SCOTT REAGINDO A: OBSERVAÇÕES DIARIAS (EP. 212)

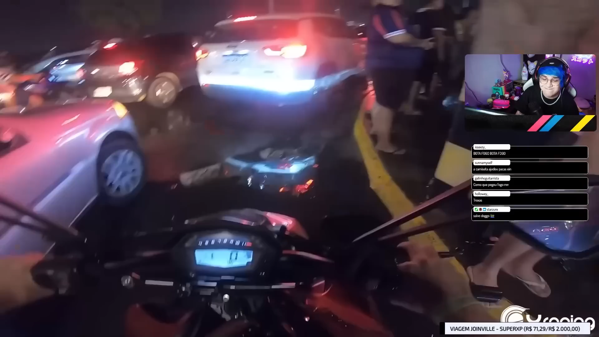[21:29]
Puta, eu quero sair daqui só quando... Mano, se tu passar nessa poça aí, tu vai arrumar pra cabeça, hein, mano. O maluco já tá olhando pra nós aqui, ó. Aqui, ó. Só esperando.